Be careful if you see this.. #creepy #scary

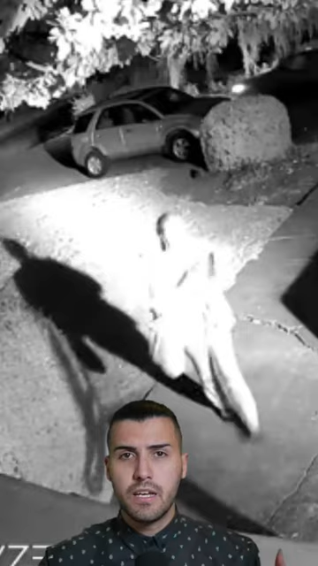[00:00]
If you see this while getting on your car, be very careful. Here's why.
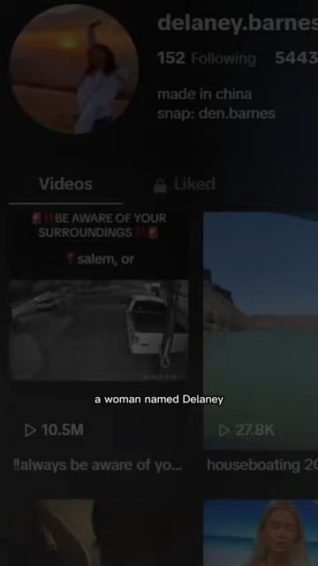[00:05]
A woman named Delaney posted a warning video to anyone who lives in Salem, Oregon,
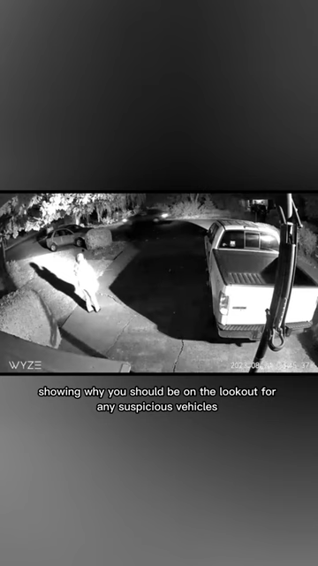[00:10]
showing why you should be on the lookout for any suspicious vehicles parked near your house.
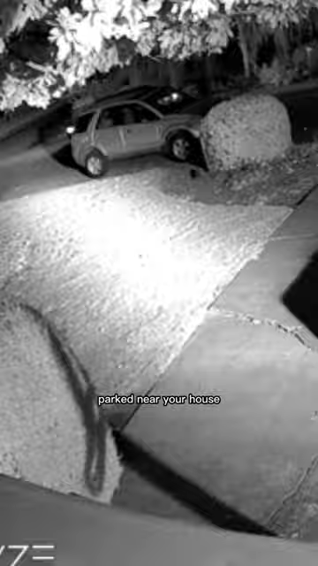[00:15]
In the video, as her friend is leaving for work, you can see someone pulling up to her driveway.
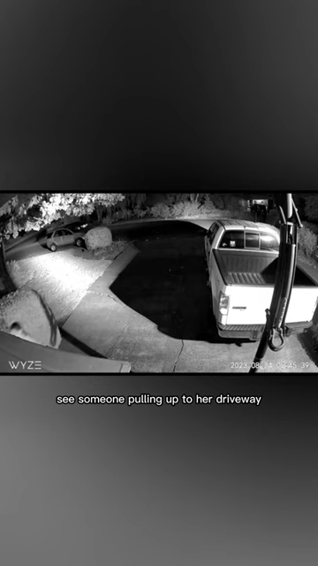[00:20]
She immediately notices something doesn't seem right and quickly gets back inside.
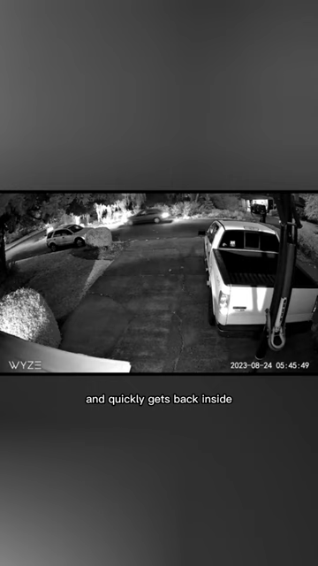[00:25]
The man then waits patiently for her to come back out, but as he gets tired of waiting, this happens.
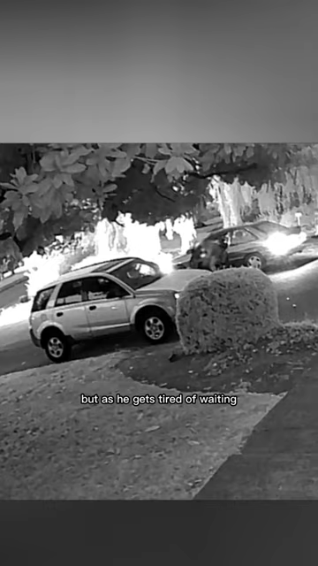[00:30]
With his phone's flashlight, the man looks inside, but doesn't seem too interested,